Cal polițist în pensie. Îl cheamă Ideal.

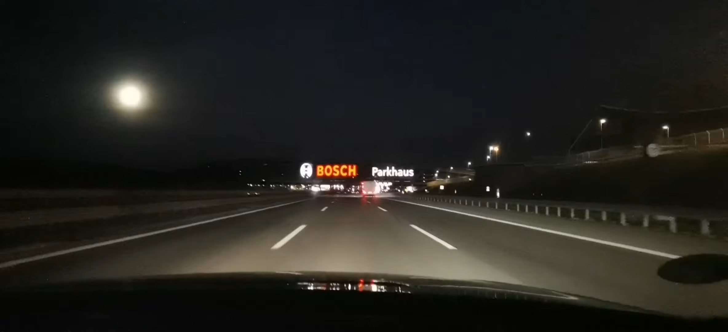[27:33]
Busch Parkhaus. Aici sus e parcare. După cum puteți vedea, Busch Parkhaus. Ia mai arată. Până nu trece pe...
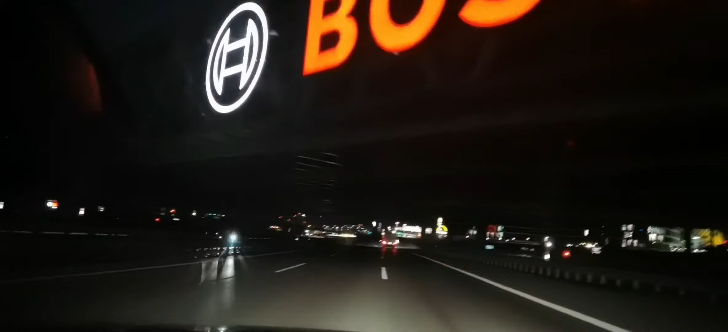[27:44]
Deci, ați văzut cât de fain e pe aici.
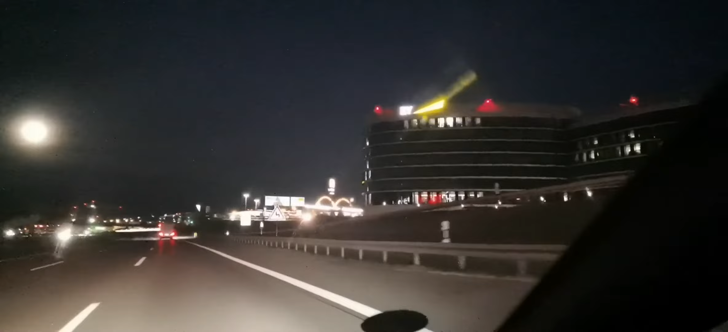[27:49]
Aici e McDonald's. E McDonald's, da. Tot ce vrei. Tot ce vrei este.
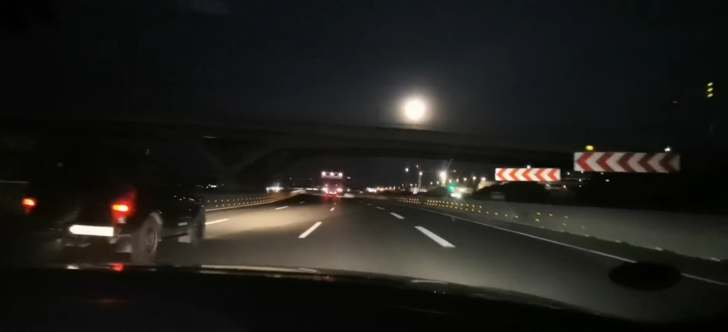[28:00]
Ia, vezi, poate vezi vreun avion să filmezi. Dar nu știu dacă se vede acum, e întuneric, de fapt. Nu. Nu este. E cam întuneric. De...